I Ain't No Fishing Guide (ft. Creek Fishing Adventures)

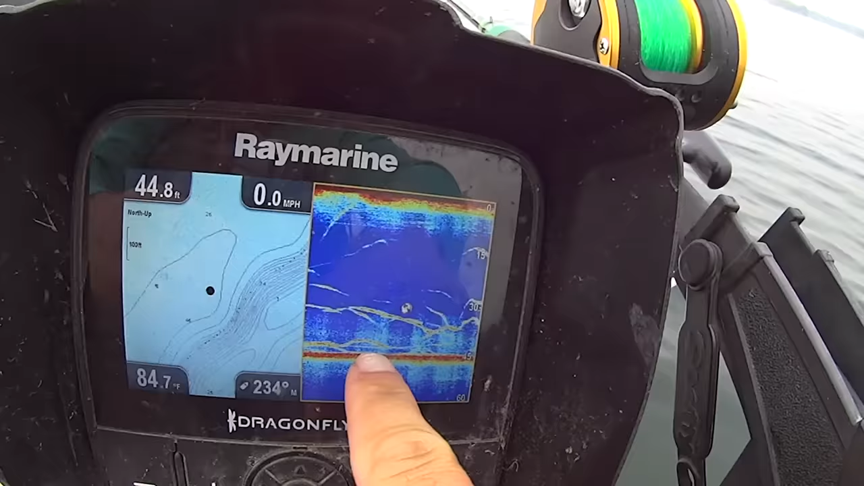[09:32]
On screen: speed 0.0 mph
There's a couple bigger marks there that's showing up. So hopefully while I'm getting these undone here, hopefully John's going to get, he just got his baits reset.
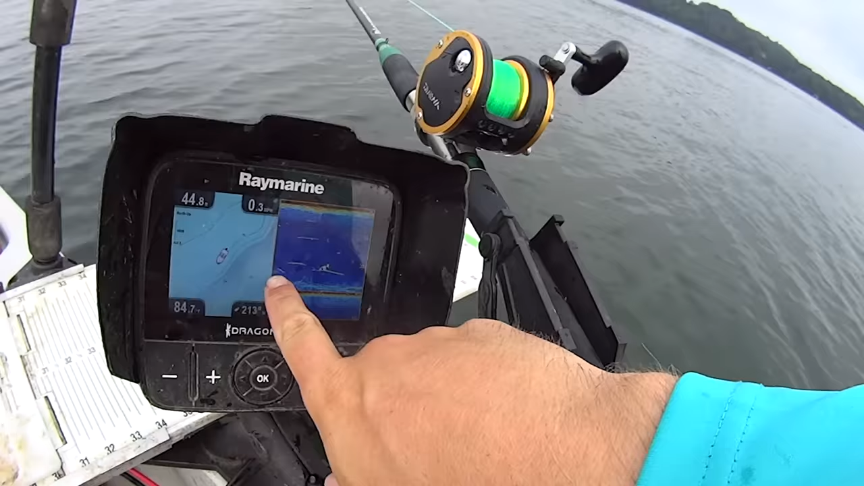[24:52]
I can't emphasize that enough when you ledge fishing. I got another bite right there. But to follow these contours. And again, it's kind of hard in this situation because you don't have a graph on his kayak.